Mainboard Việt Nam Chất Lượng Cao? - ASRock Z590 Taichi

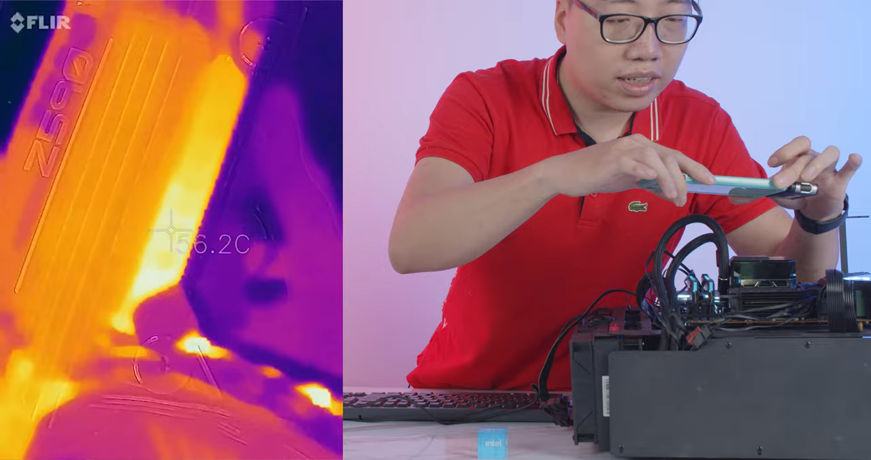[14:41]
On screen: spot 56.2°C
Nó khá là tương đồng Đúng với cả cái mức mà hiện tại Ở trong phần mềm HWinfo đăng báo